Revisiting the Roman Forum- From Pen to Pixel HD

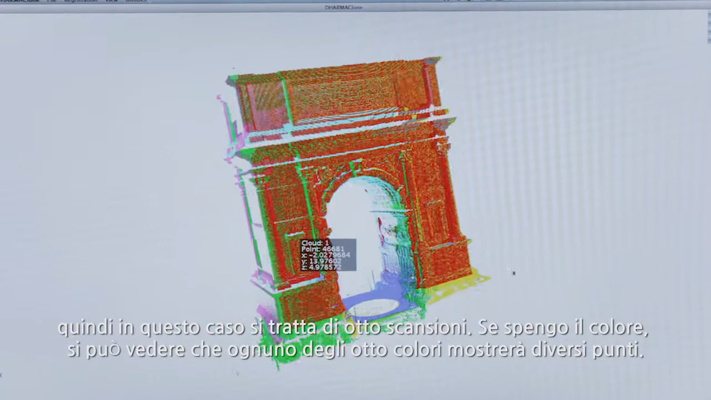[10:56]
you can see that each one of the three or eight colors will show different points.